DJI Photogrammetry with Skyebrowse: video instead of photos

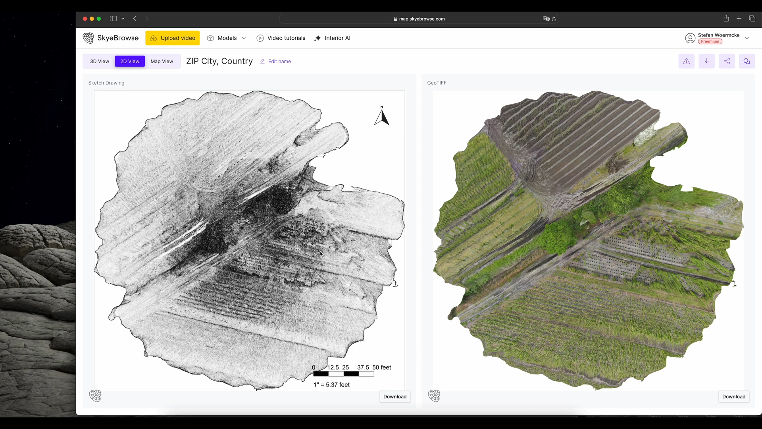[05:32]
Not interesting. But this is the 3D. Sorry. The 2D view of the map. And now the interesting part. Go to the 3D view.
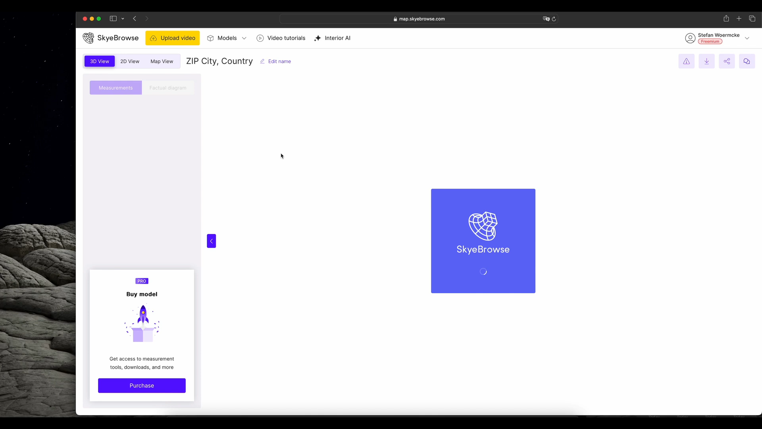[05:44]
Let's see what we get over here.
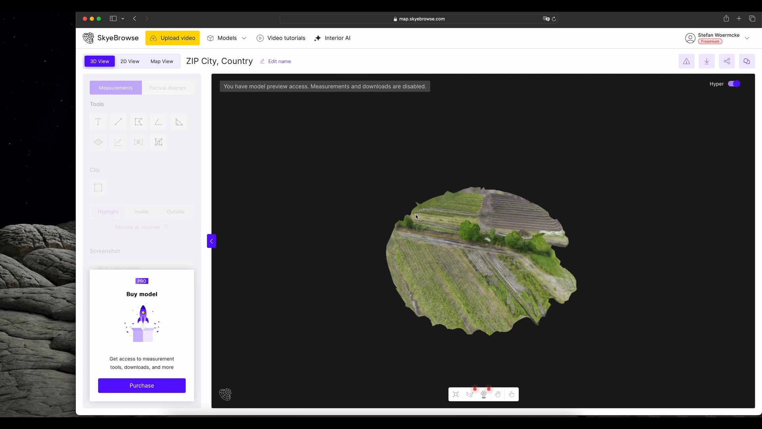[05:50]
Alright. I think now we have our first model created with the skybrows. We can zoom into it.
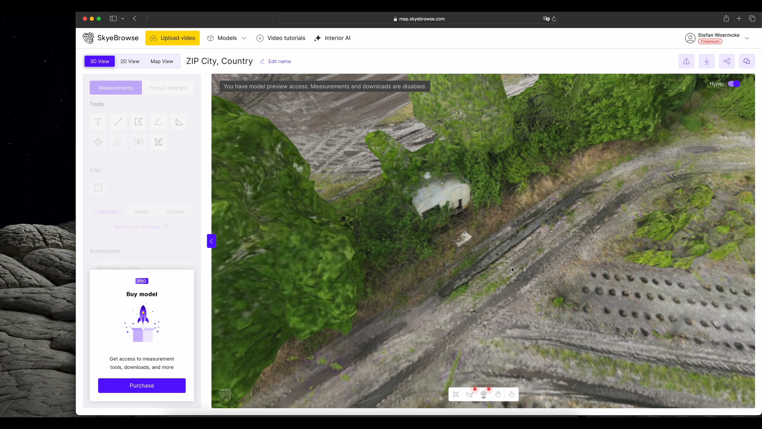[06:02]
We can circle around it. That looks good. So it seems it's quite an interesting option to use skybrows instead of making individual photos.
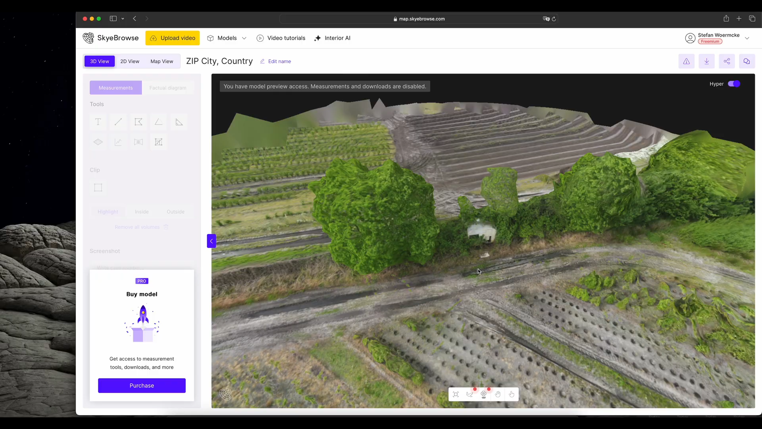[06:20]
For the next test I will take the DJI Air 3.
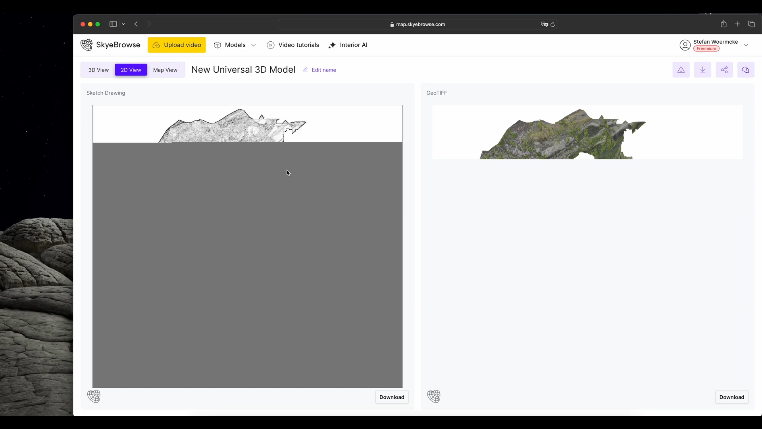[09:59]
yes what helps in this case is clicking back and forth between the different views so this is the 2d view and you can see it's already taking a while
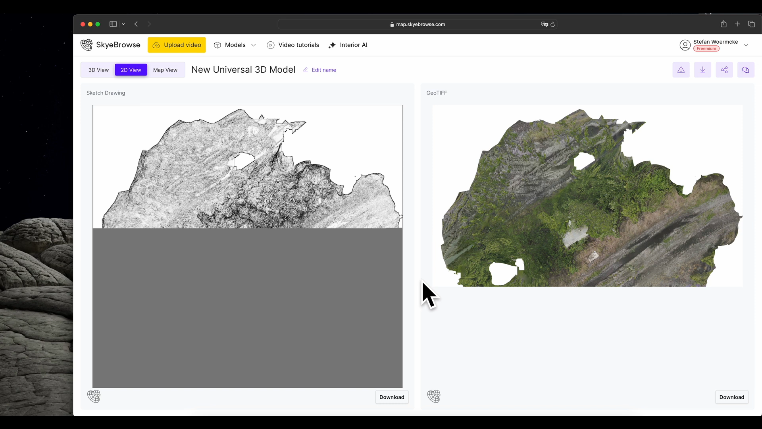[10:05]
to render back in 3d view and now we have it
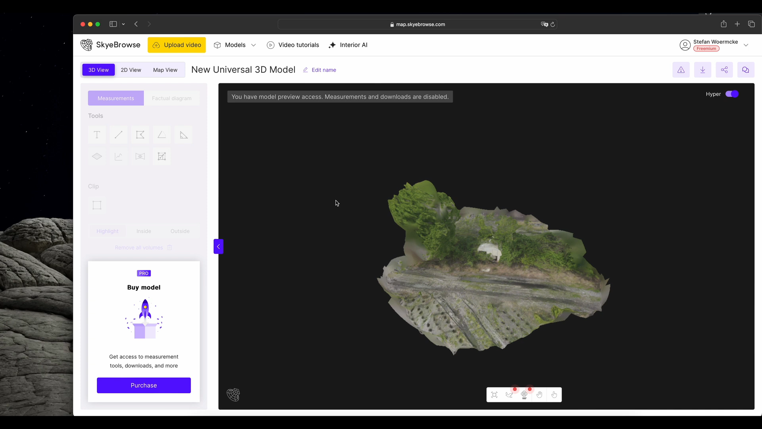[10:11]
so let's have a look at it okay i think you can already see there much more details in here so if you look here at the roof the line looks much better
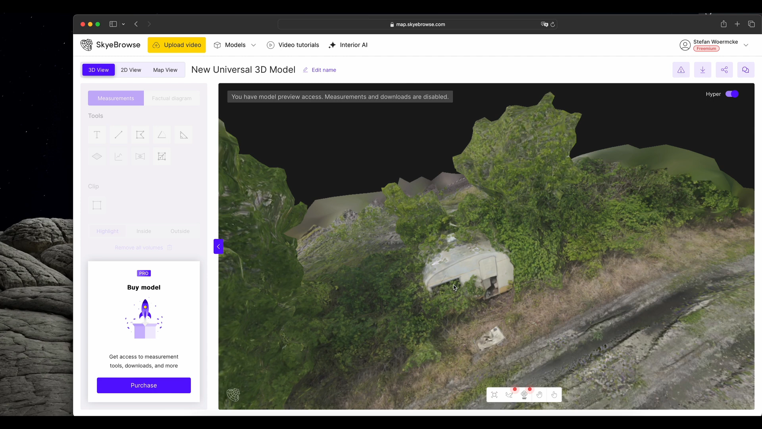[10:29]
than the model we got from the mavic r2 so conclusion is with a 3x lens from the r3 you get much more detail
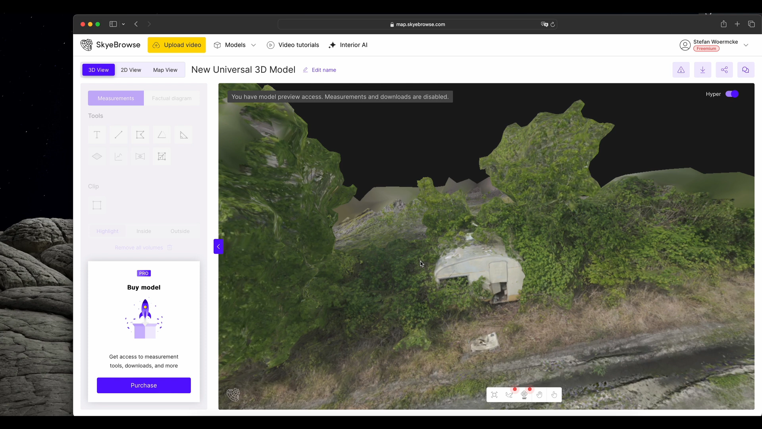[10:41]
and even without going to the 4k resolution where you obviously have to pay for as it's only for a subscription you get quite very good results already